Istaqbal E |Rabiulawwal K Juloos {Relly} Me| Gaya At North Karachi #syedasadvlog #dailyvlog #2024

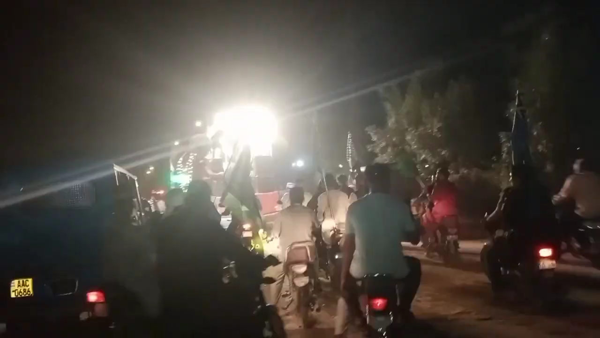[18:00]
ये देखें माशाल्लाह, ये देखें जुलूस जा रहे हैं और देखते हैं फ्लैट सी कहाँ तक जाता है। थोड़े आगे तक हम भी चलते हैं, फिर उसके बाद यू टर्न लेके हम देखो नाप लेना बाद में कितने दूर तक